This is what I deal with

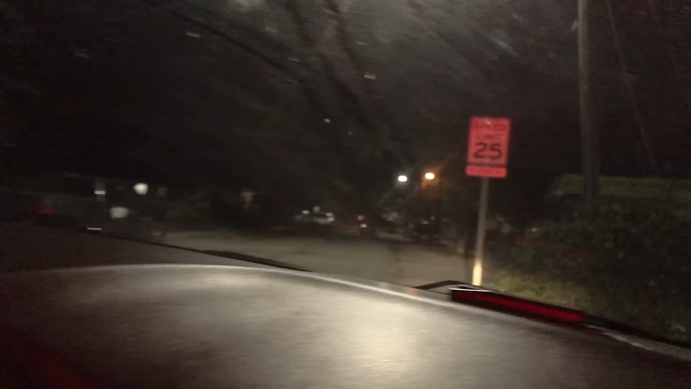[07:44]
There's our Crown Vic. Pulling in.
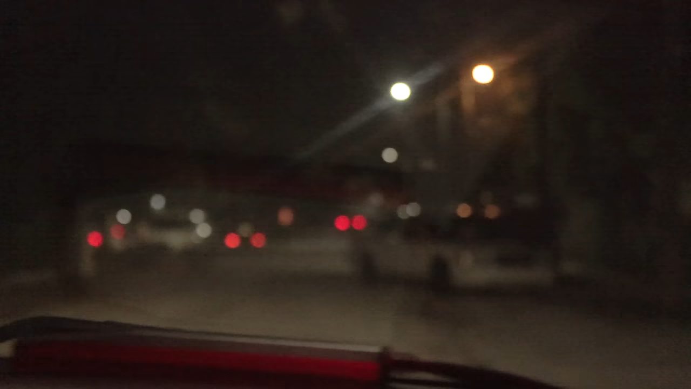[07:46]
Right there. Pulling in right now. Pull up. We just got him. I'll block him on the side, Pat.